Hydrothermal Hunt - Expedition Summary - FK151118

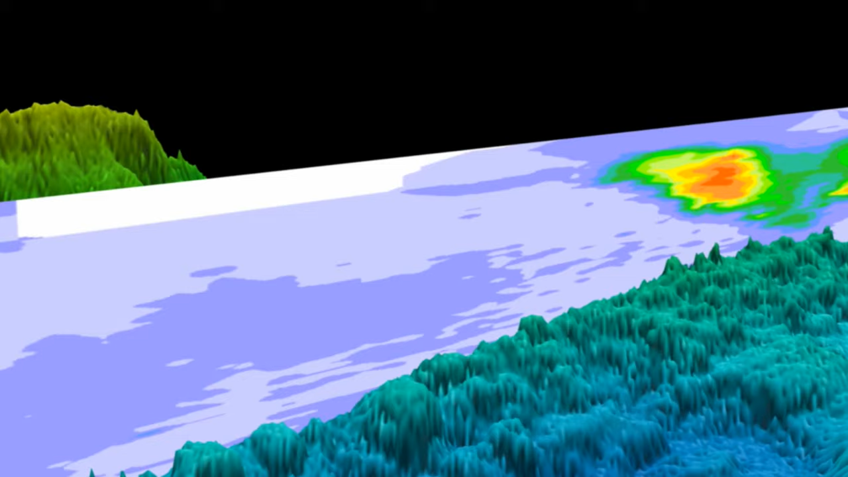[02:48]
Really interesting part of the back arc, just whopping signals.
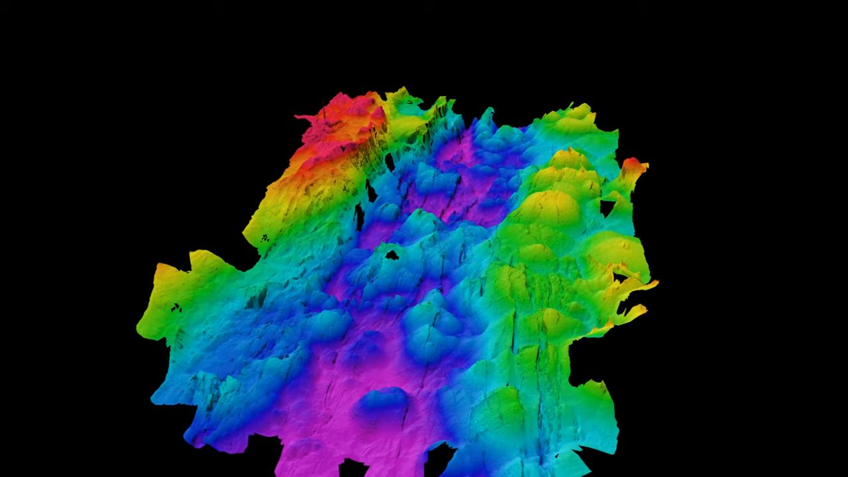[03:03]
It creates these beautiful detailed maps of the seafloor with sonar.
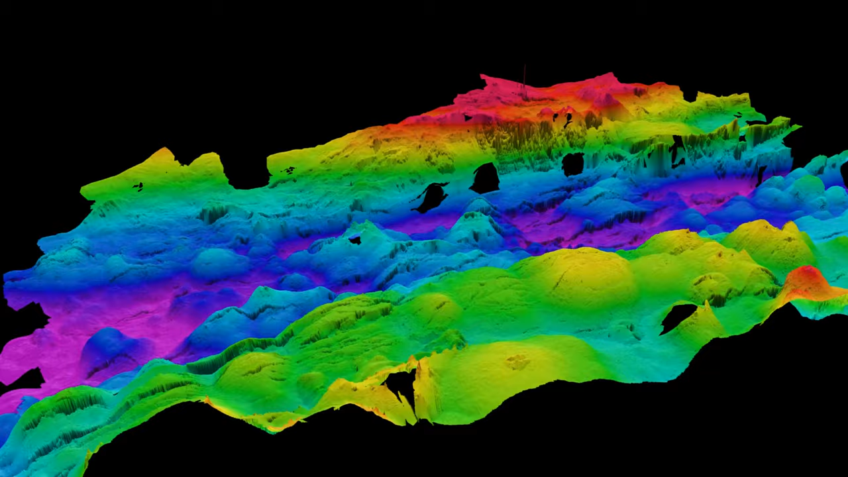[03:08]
It can take pictures of the bottom and it has all the sensors we need.
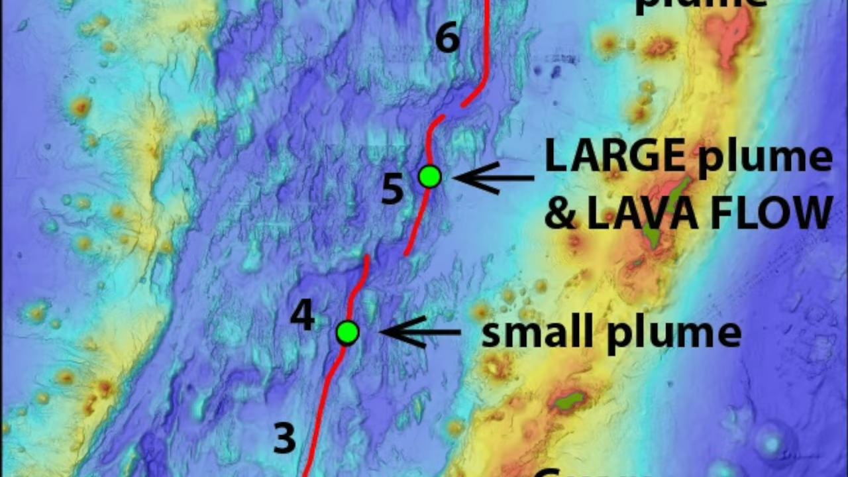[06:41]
And when I looked at this section, I had no expectation that there would be hydrothermal activity there.